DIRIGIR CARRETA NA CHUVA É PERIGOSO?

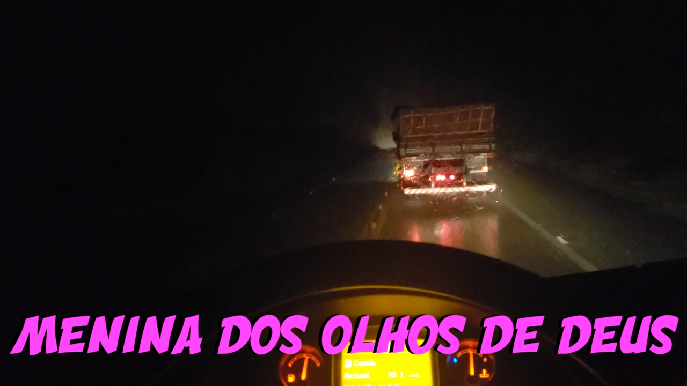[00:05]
Ele tá puxando uma fila bonita lá pra trás. É legal.
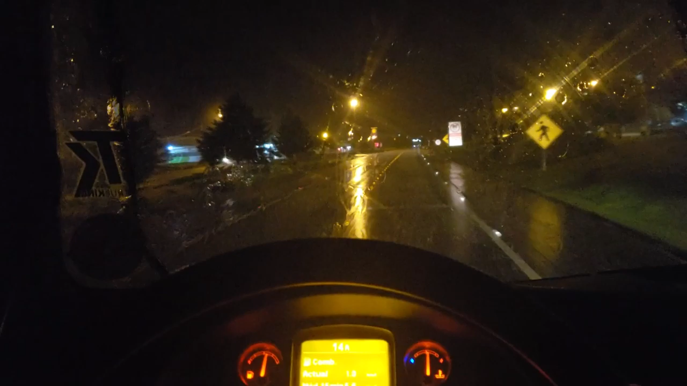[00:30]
Vamos aí passar a cidade de Nova Laranjeira, Paraná, abaixo de chuva. O que temos é chuva, hein?
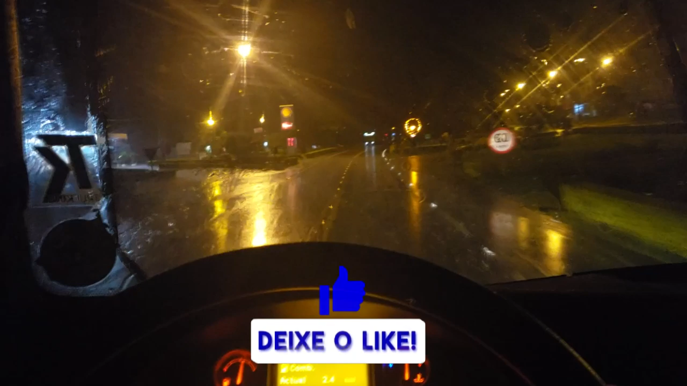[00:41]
Nova Laranjeira é uma cidade bem pequenininha. Na verdade, a cidade quase que toda é aqui na beira da rodovinha.